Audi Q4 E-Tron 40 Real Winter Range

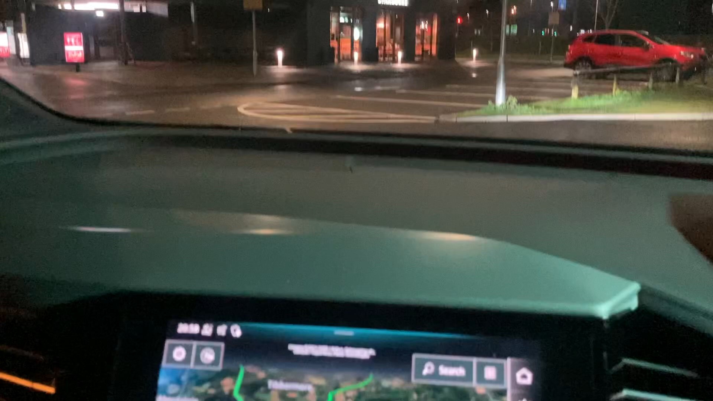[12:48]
so we've made it back to Perth, back to the Ionity Chargers, at the Triangle,